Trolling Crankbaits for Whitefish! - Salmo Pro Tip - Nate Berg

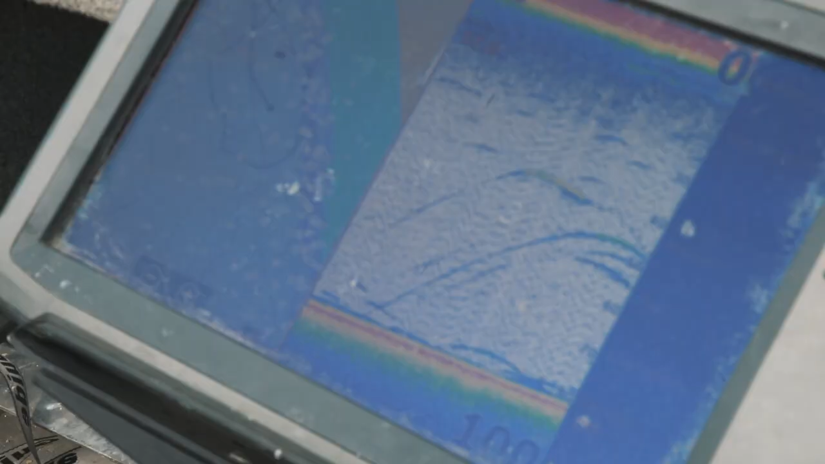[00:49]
The reason I use the eight ounce weight is it goes directly below the boat and I can see it on my locator and
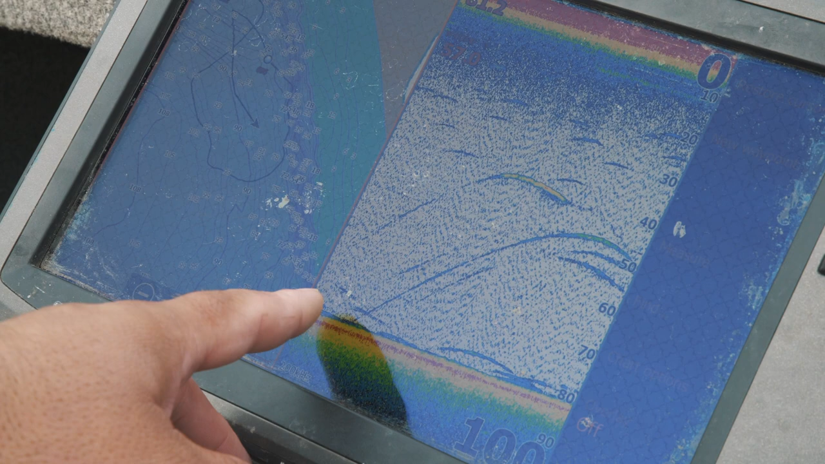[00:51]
that allows me to see how the fish are reacting to the Selmo Hornet.
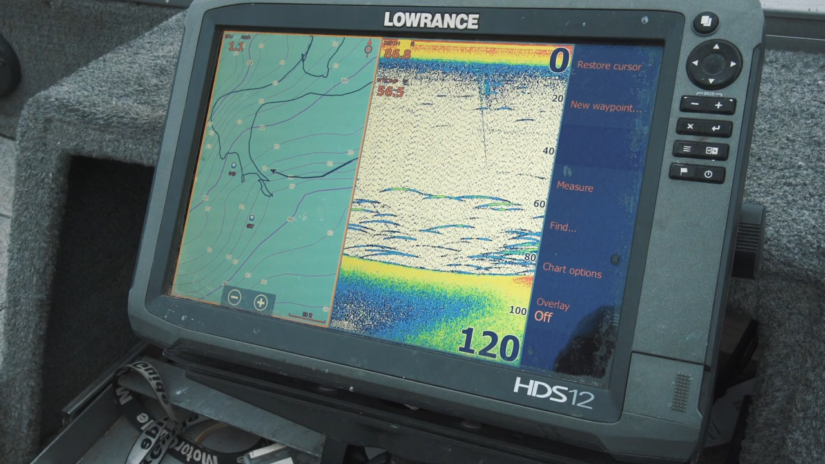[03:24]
Whenever you see one on your screen coming up and going after, just do a little bit of a move. Just try to get a reaction strike. Fish on. Fish on. Right there.